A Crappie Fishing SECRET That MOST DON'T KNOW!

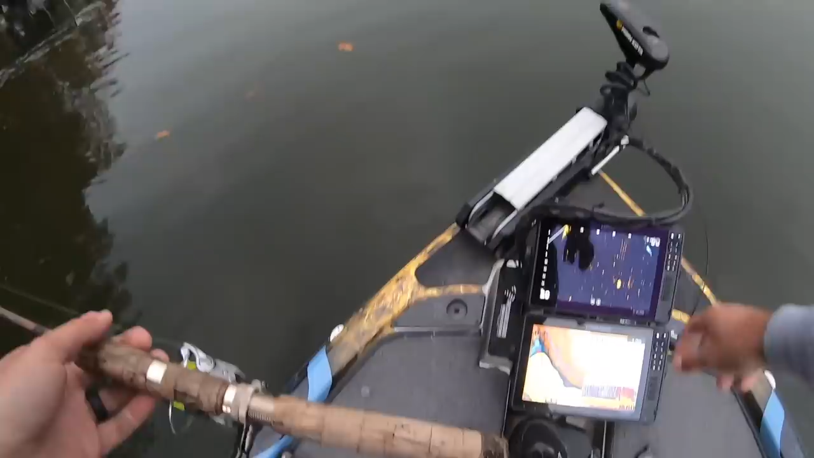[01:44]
And see if we can catch us a couple this morning. Okay.
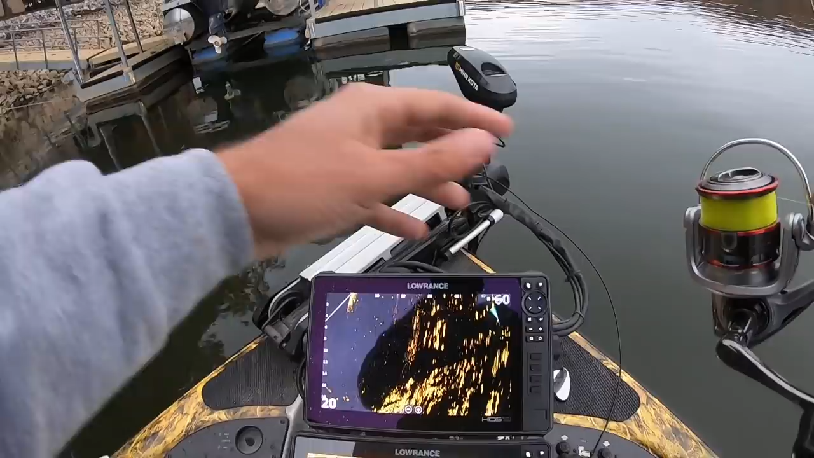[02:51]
They're just sitting right under those pontoon. Floats. And I'm going to have to shoot it a little bit better than that to get them to bite.
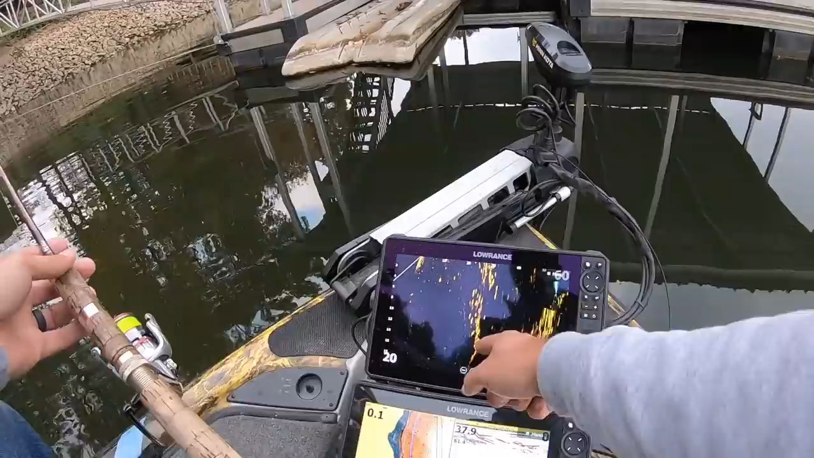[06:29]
There's a lot of bluegill swimming around up high, but when you see stuff stacked like that, that's the crappie. That's what you want to look for.
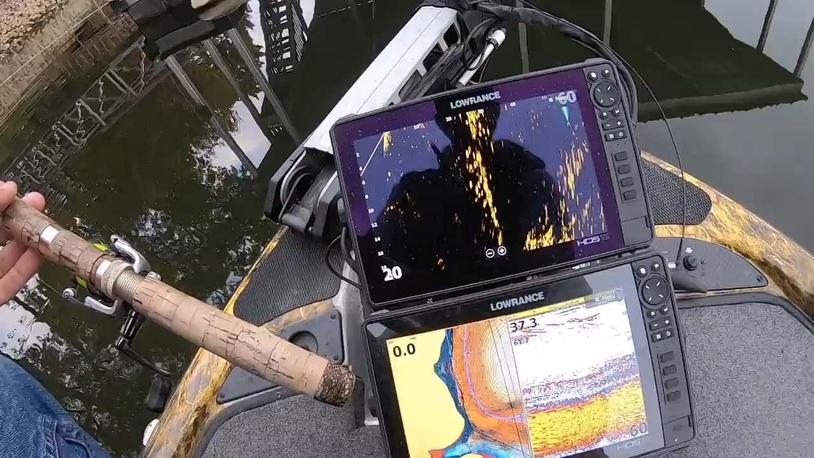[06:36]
I finally weaseled my way around this dock, and I figured out exactly where these fish were sitting,